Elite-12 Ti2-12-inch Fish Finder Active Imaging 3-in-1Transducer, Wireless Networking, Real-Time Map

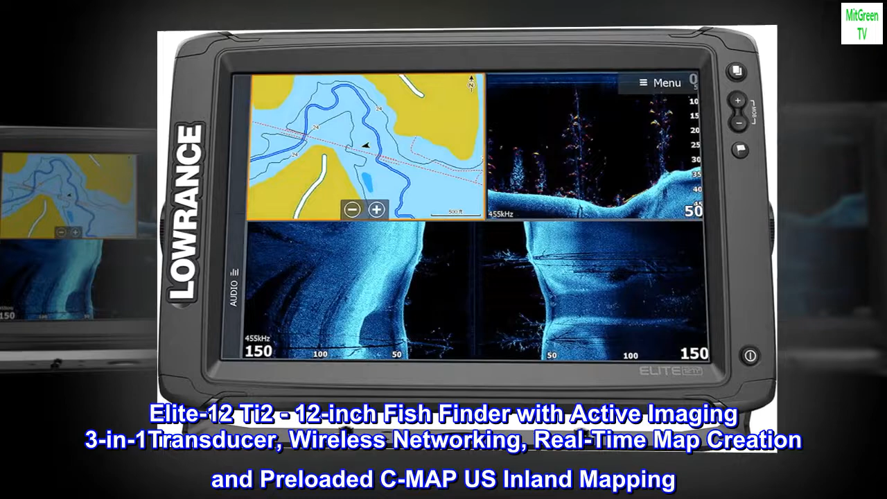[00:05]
Wireless Networking, Real-Time Map Creation and Pre-Loaded SeaMap US Inland Mapping. Enhanced Display Technology, High-Resolution, 12-inch Solar Max Display that makes it easier to identify fish and structure with new, enhanced screen clarity and target separation.
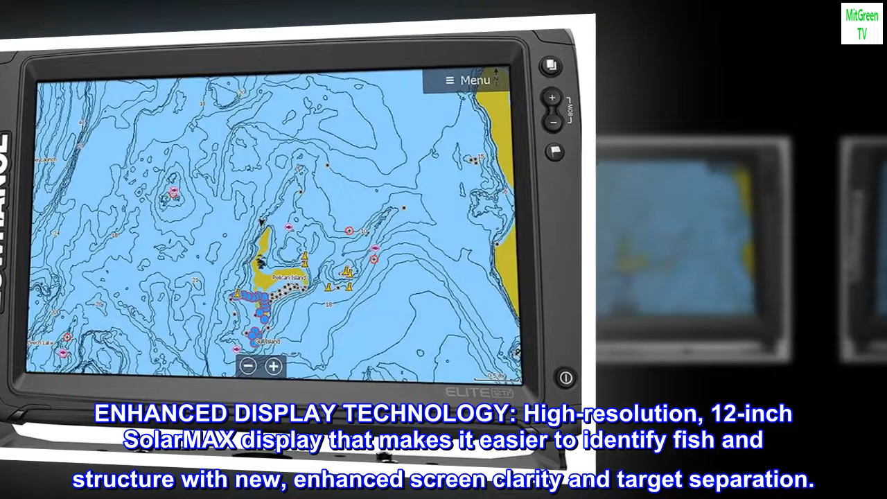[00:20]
Active Imaging, Sea Structure and Cover with a new level of high-resolution detail and unmatched side-scan range with new, 3-in-1 Active Imaging featuring chirp sonar,
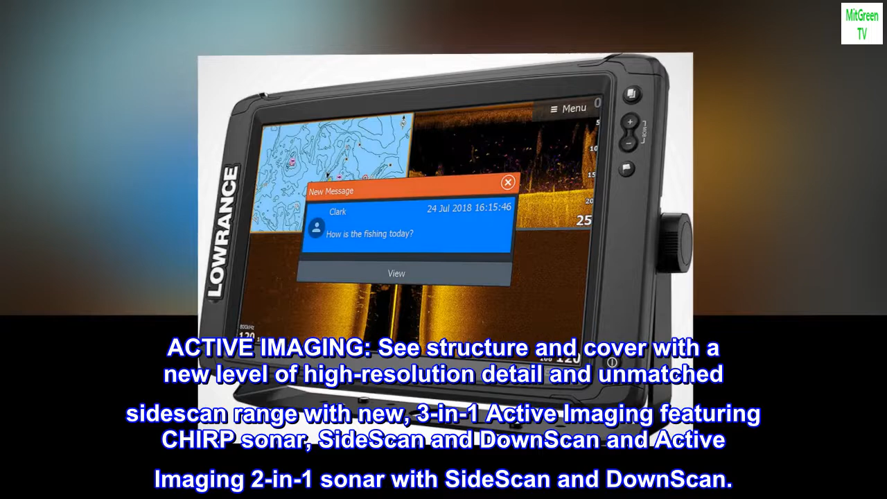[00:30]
side-scan and down-scan and Active Imaging 2-in-1 Sonar with side-scan and down-scan. Genesis Live, Update the mapping of your favorite fishing spot or map unmapped areas with half-foot contours,
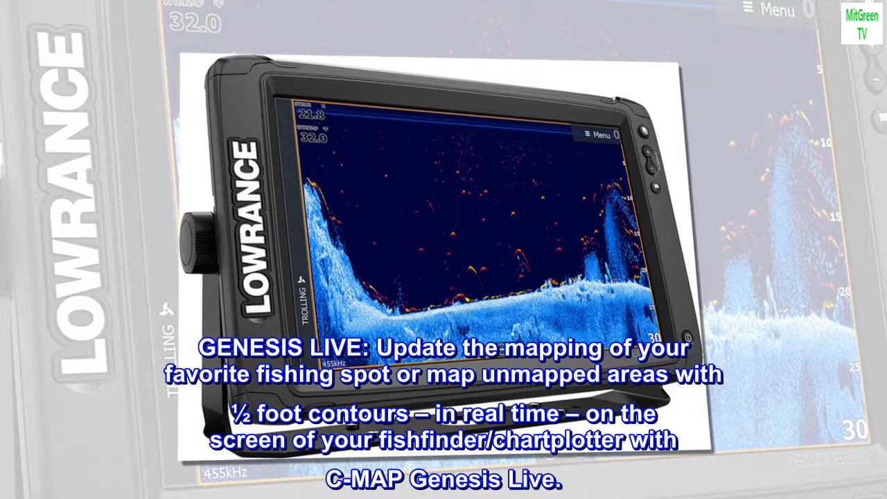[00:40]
in real-time, on the screen of your fish finder slash chart plotter with SeaMap Genesis Live.
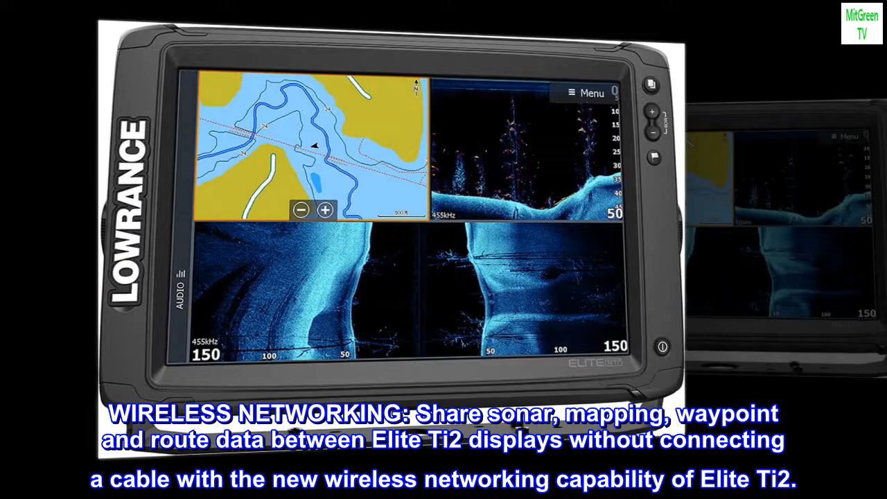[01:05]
Wireless Networking, Share Sonar, Mapping, Waypoint and Route Data between Elite T2 Displays without connecting
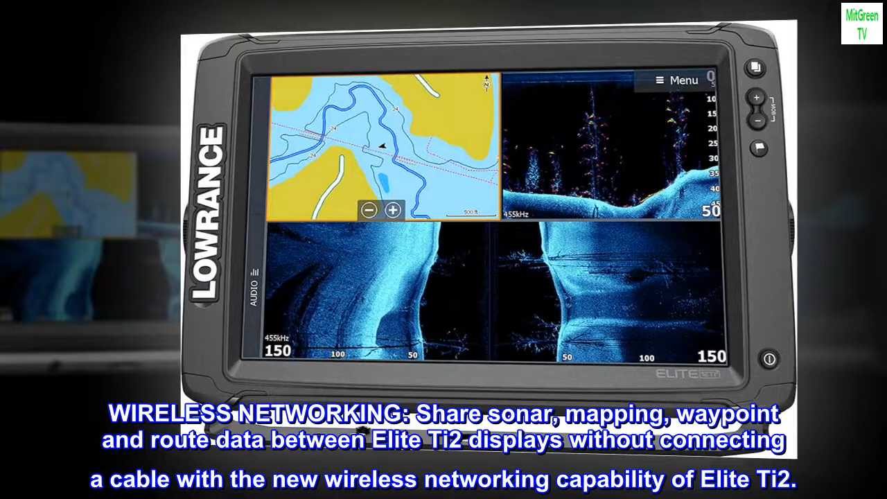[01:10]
a cable with a new wireless networking capability of Elite T2.
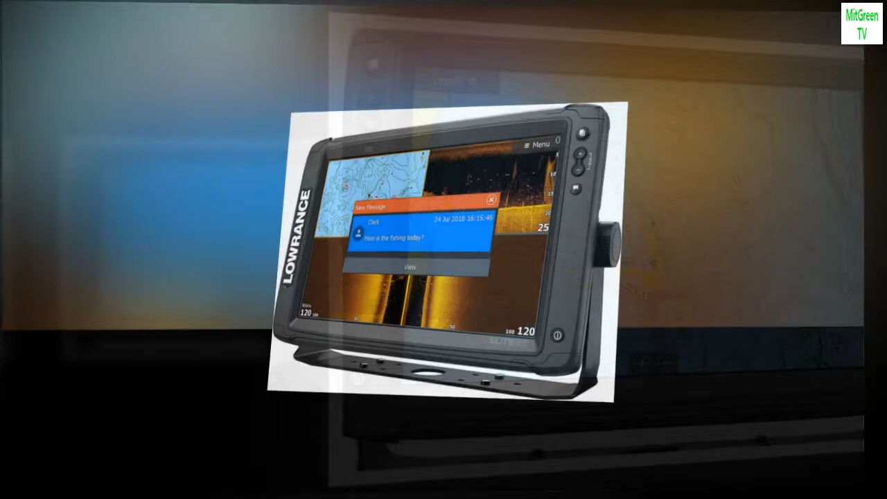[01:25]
This is very comparable to the HDS 9 Touch Gen 2 that I had on a base boat.
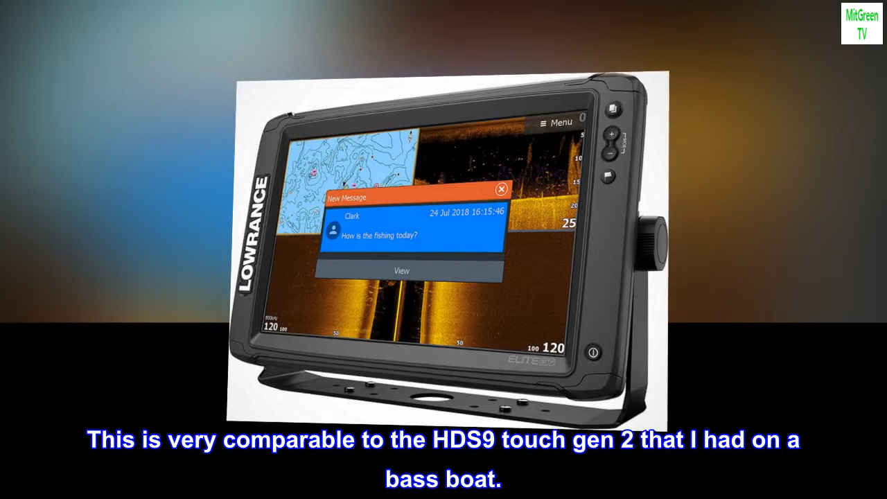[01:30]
It is half the price and I would definitely get two of these for the price of one HDS. This has the 3-in-1 transducer and you can run all three simultaneously giving a great advantage.
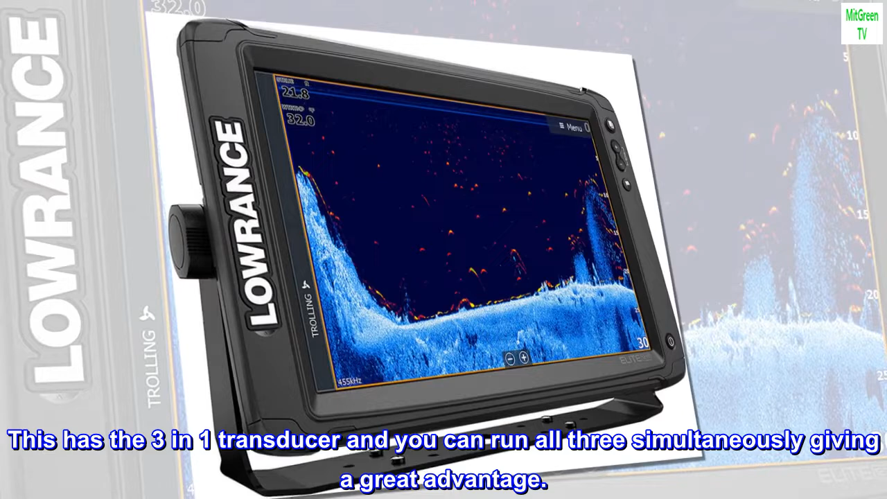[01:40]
Graph overlay, networking and scanning all are reminiscent of my HDS.
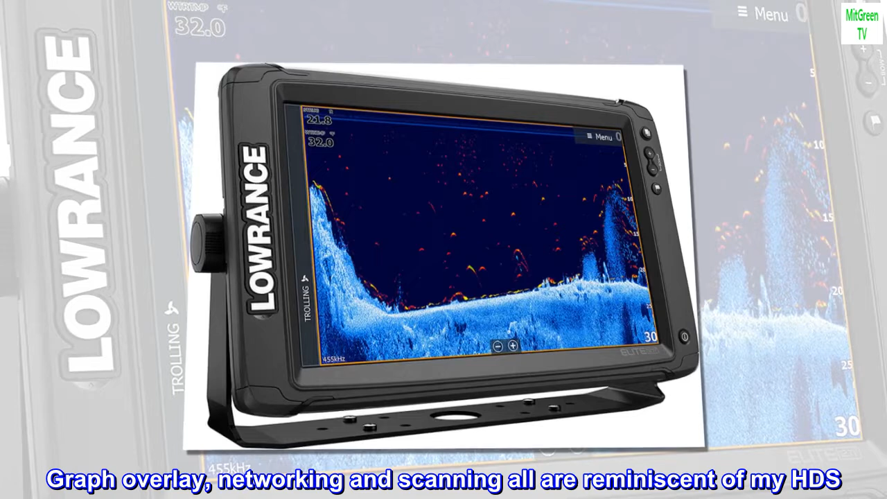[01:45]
The maps look to be less extensive but I don't need that much for this application.
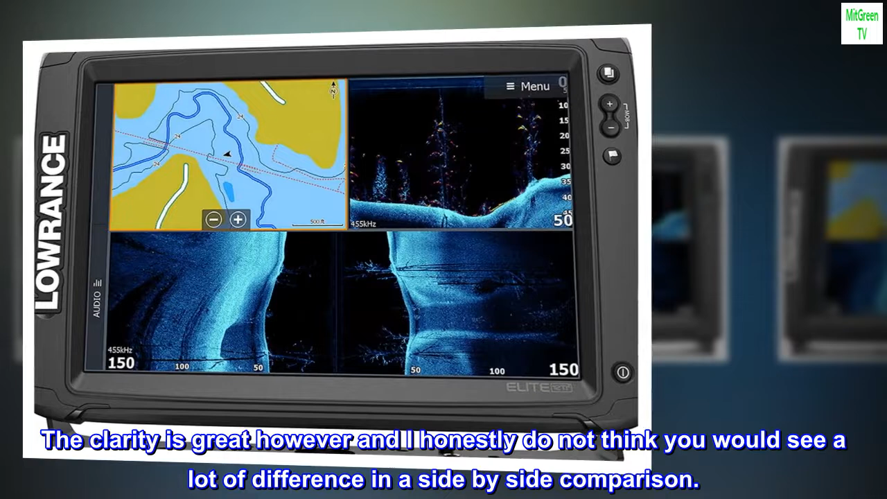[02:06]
The clarity is great however and I honestly do not think you would see a lot of difference in a side-by-side comparison.
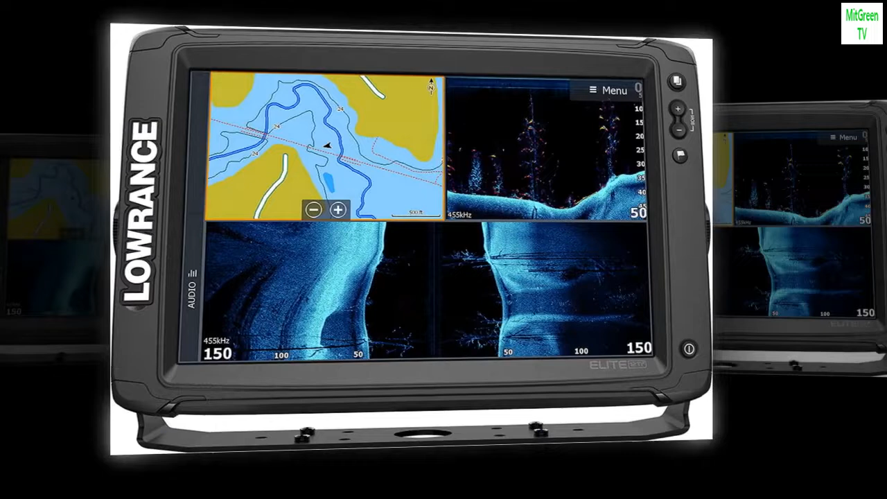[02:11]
In conclusion, if you want the best, go with HDS.